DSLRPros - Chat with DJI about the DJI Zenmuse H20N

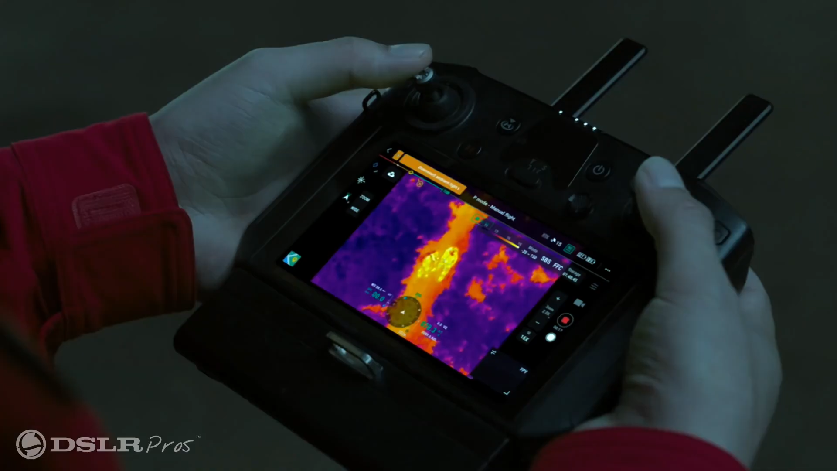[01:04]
So when you're on the controller two times, you're starting with kind of the wider thermal camera.
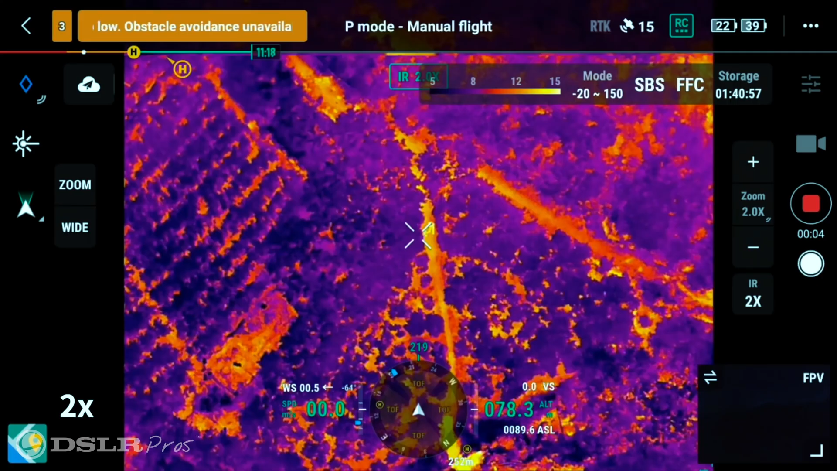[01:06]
Four times you go to digital zoom.
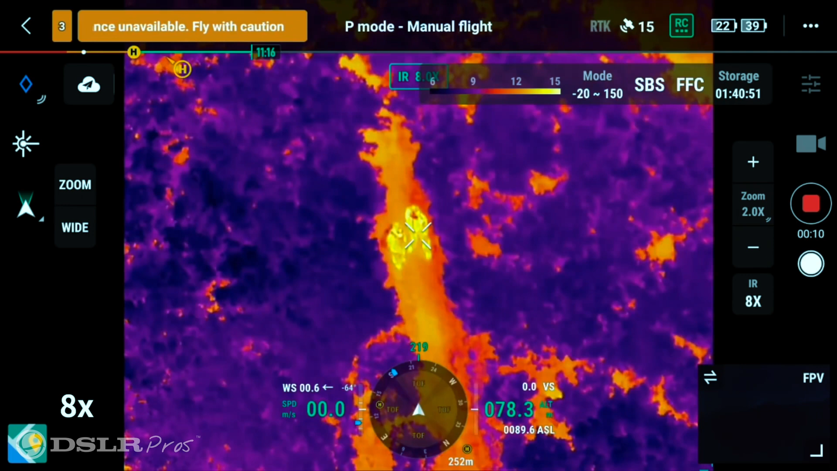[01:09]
And then when you get to eight times, it'll actually switch over to the second thermal camera. So you still have that 640 by 512 resolution, even when zooming in.
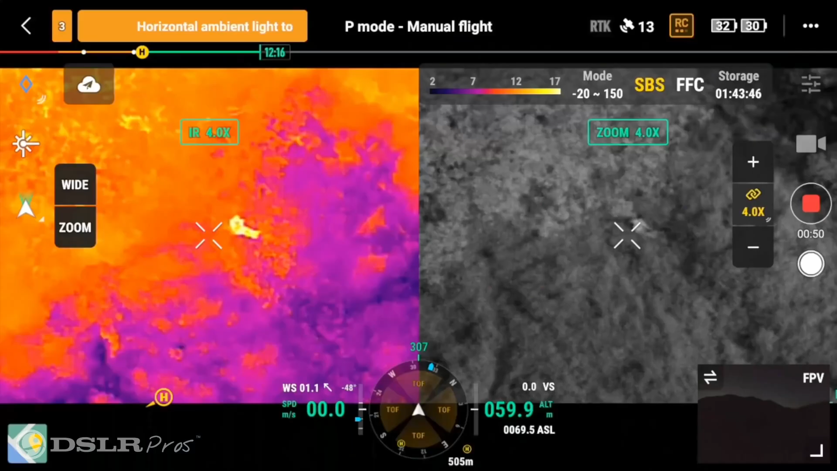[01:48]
So as you're zooming in with the visual camera, you'll zoom with the thermal side as well.